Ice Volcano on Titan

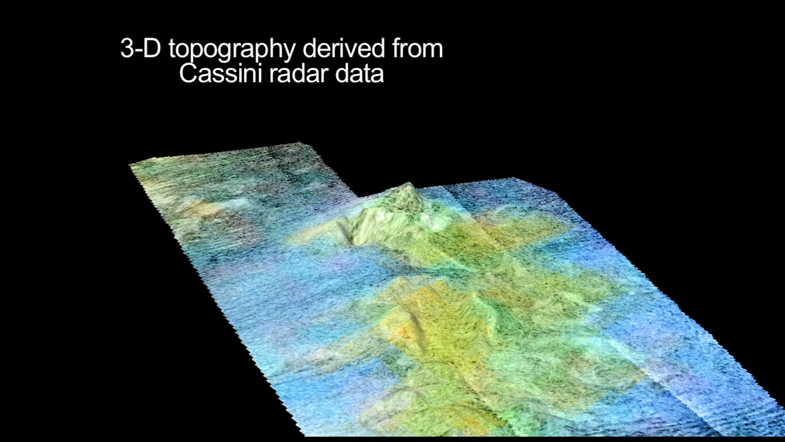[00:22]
This is false color to distinguish the different compositions of the surface. So the green areas are what we think are the volcanic areas.
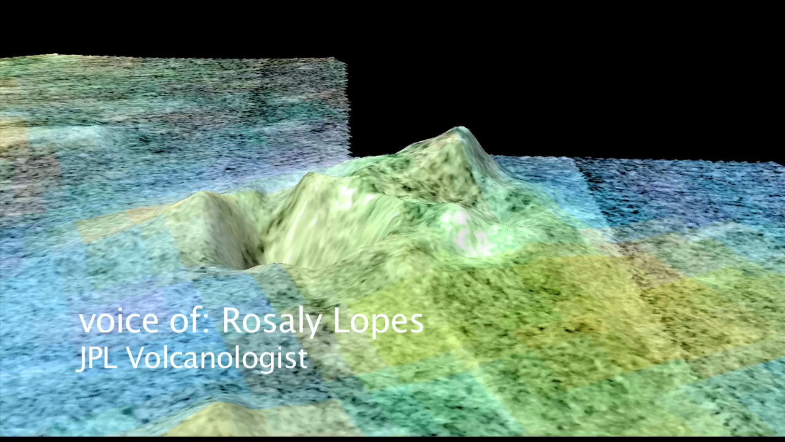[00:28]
While the blues would be fields of sand dunes.